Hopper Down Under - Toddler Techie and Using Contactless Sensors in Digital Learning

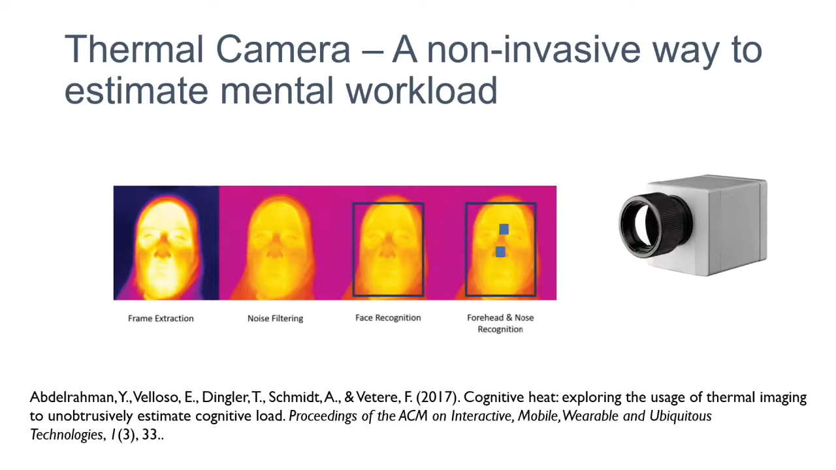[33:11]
okay, the forehead should get a little warm, and the nose gets cold. So that's the assumption we have with a thermal camera. And there are certain papers which shows like this hypothesis is true in a stress behavior, or when you're doing something which requires a lot of cognitive effort. So that's it.
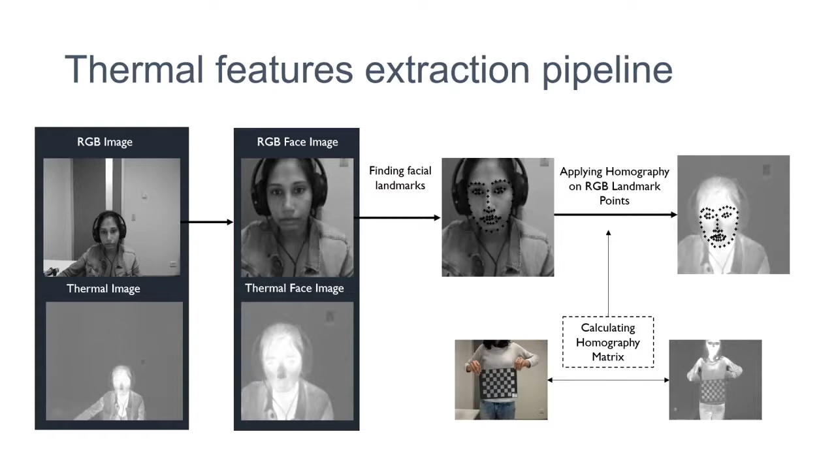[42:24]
If you go outside the plane, because the participants were free to move, there will be slight errors. So what difficulty I am facing is, let's see.